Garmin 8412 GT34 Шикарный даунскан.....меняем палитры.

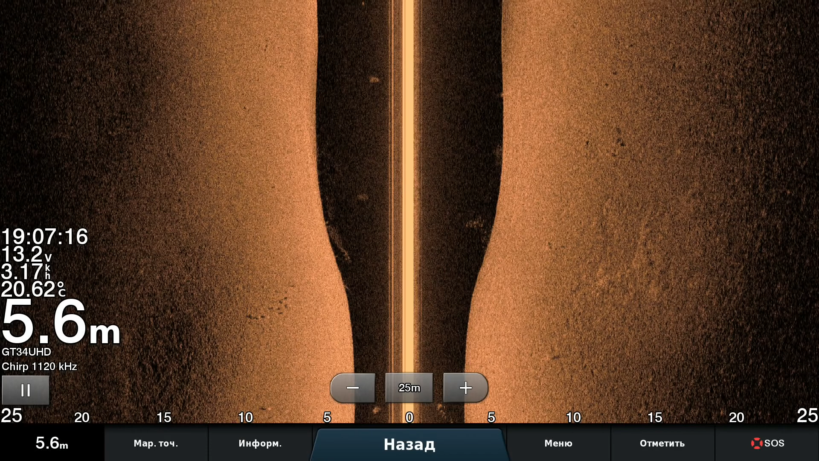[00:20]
On screen: depth 5.6 m, water 20.62°C
неизвестной породы, не рассказывают кто они такие, но они есть и всякая мелочь проплывает
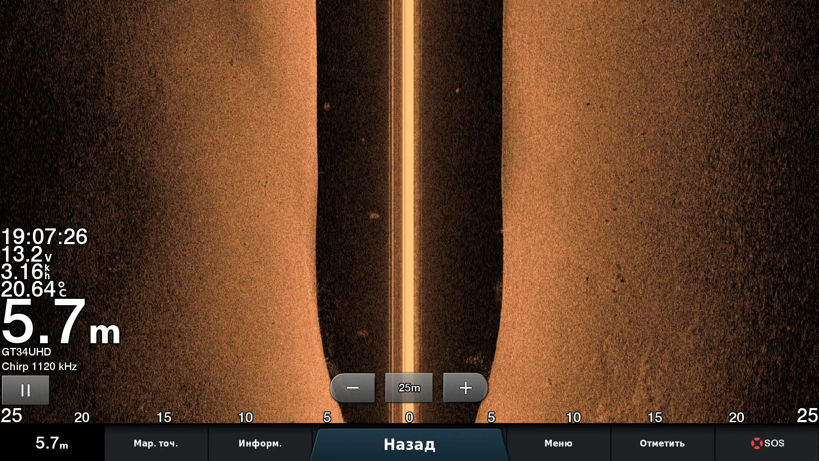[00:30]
On screen: depth 5.7 m, water 20.64°C
ну вот, что вам сказать пусто, что вам сказать ну тут всякое может быть в этом районе пусто, пусто, потому что в хрясе целая стая
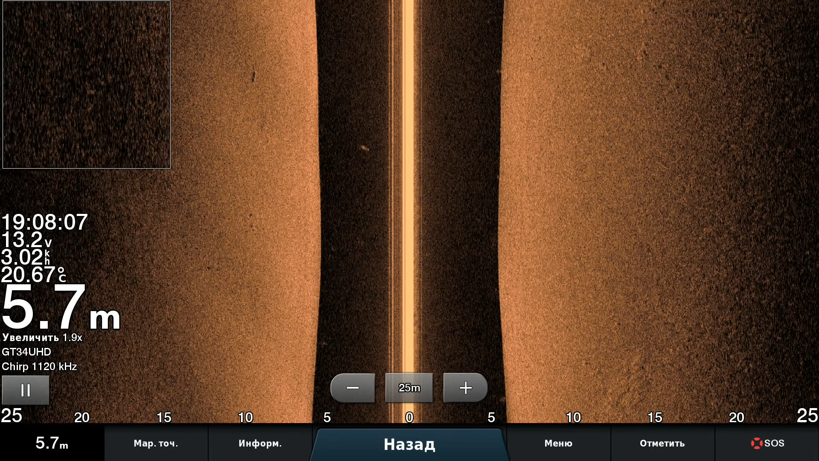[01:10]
On screen: depth 5.7 m, water 20.67°C
целой стаи не наблюдается, ну вот тут какие-то вот справа вот уже товарищи вот они есть
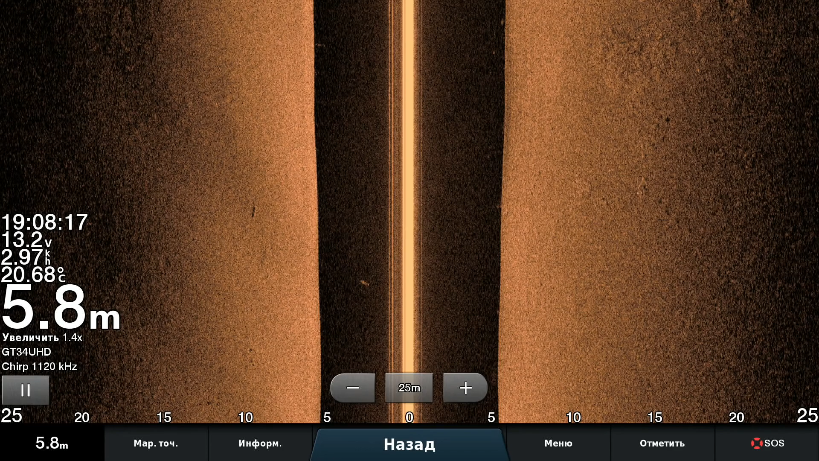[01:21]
On screen: depth 5.8 m, water 20.68°C, speed 2.97 km/h
ну и на дне вот у нас тут рыбка появилась у него неплохо видно даунскал конечно очень замурчательный вот отлично все видно, травку, рыбку если ты попадаешь в его зону вот
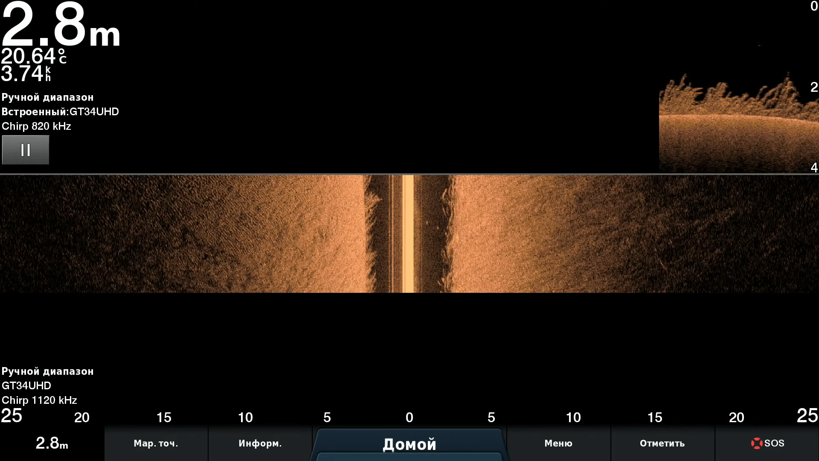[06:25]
On screen: depth 2.8 m, water 20.64°C
не вижу, вот, я когда не знаю, как она выглядит, в общем, да, в общем, мы идем через сплошные заросли,
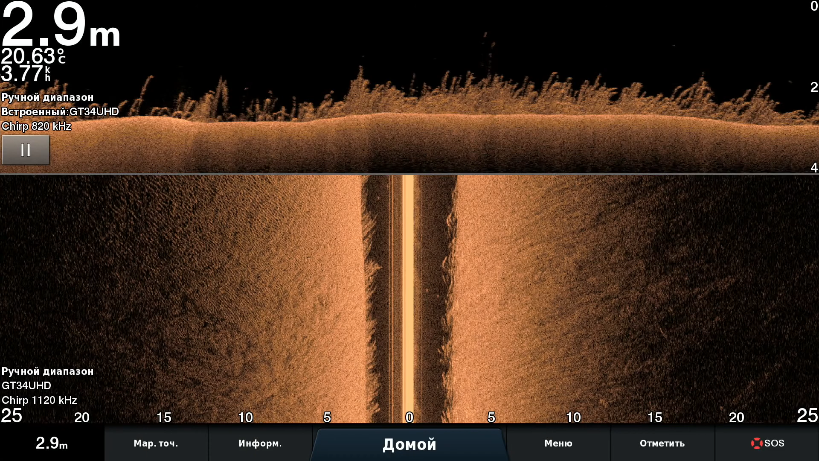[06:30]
On screen: depth 2.9 m, water 20.63°C
рыбка там в толщу есть какая-то, да, вот, вот, даунскан, конечно, очень даже прорисовывал,
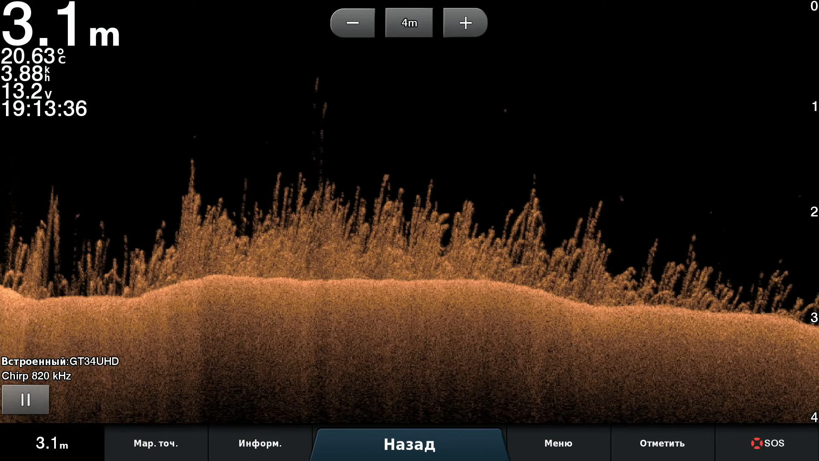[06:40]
On screen: depth 3.1 m, water 20.63°C
и сейчас можно как раз посмотреть, насколько это будет на другой палитре, видно, например, на янтарной тоже будет, или там, где мы там, на ржавой красиво, кому-то нравилось, вот, на ржавой, на лаве, на карибах, на прожекторе, на синим, на воде, на волкно-зеленом, на янтарном, возвращаемся к нашим баранам,
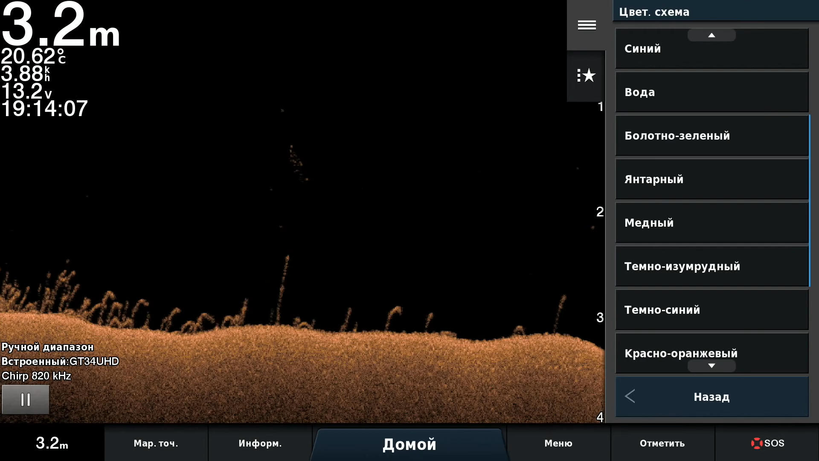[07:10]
On screen: depth 3.2 m, water 20.62°C
вот, вот так вот, назад, пум-пум-пум, а вот, назад и вот так.